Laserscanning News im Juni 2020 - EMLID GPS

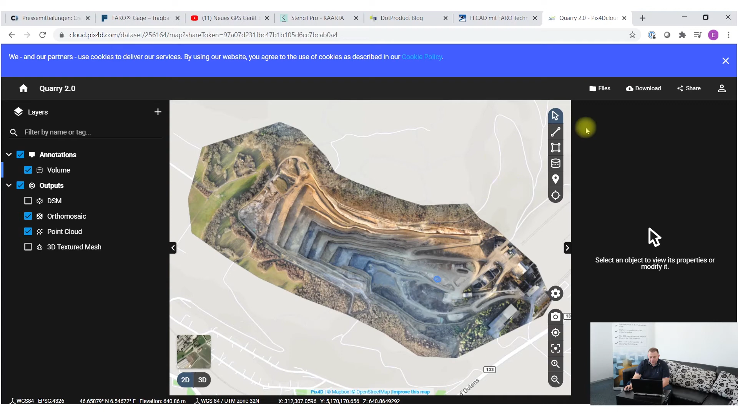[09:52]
Ich kann hier drin, glaube ich, auch Strecken messen. Ich habe da verschiedenste Funktionalitäten. Das ist alles Cloud-basiert. Ich kann hier die Area messen. Also gesagt, kann man sich hier mal angucken. Ist vielleicht für die Jungs, die sich so mit dem Drohenthema noch mehr beschäftigen, vielleicht eine interessante Lösung zu dem, dass man das eben lokal hat auf seinem Rechner. Das ist wahrscheinlich auch der Vorteil, dass man das dann mit seinen Kunden checken kann. Hier unten sieht man hier rechts zum Beispiel, wenn man hier herangeht, werden die Koordinaten angezeigt. Hier unten jetzt die ES-Area, die Berechnung.
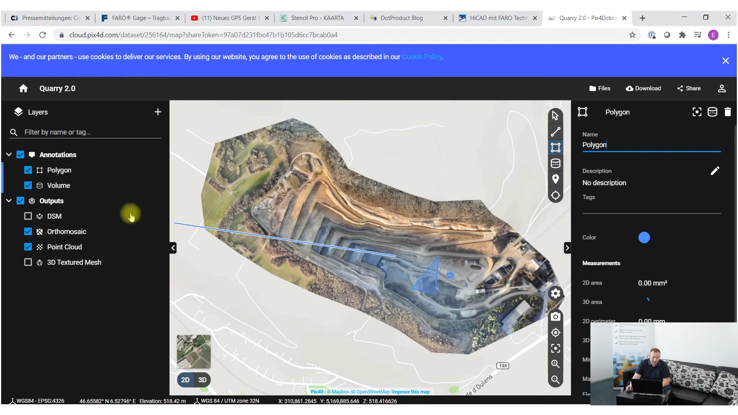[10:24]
Also man kann Volumenberechnung machen. Hier links kann man verschiedene Sachen anstellen. Zum Beispiel kann man hier auch so ein DSM anstellen, also Hühnenmodelle.
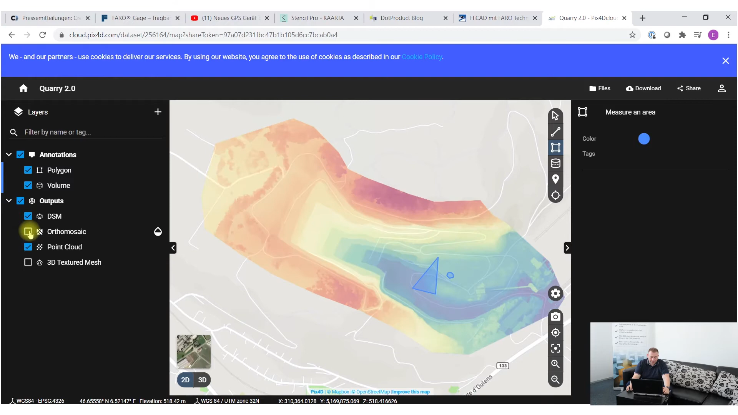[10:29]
Man kann die Puckwolke ein- und ausblenden. Also wie gesagt, man kann das texturierte Mesh jetzt anschalten. Man kann verschiedene Sachen ein- und ausschalten.
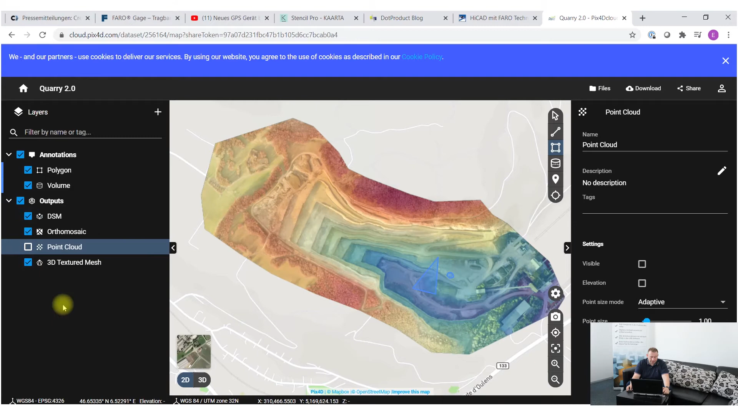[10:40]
Wie gesagt, ist eine interessante Sache, die man sich die Leute angucken sollten, die sich hier mit dem Drohenthema beschäftigen. Und dann gibt es ja viele Laserscanner. Also die großen Scanner haben gibt es auch viele, die nebenbei mit Drohnen rumarbeiten halt.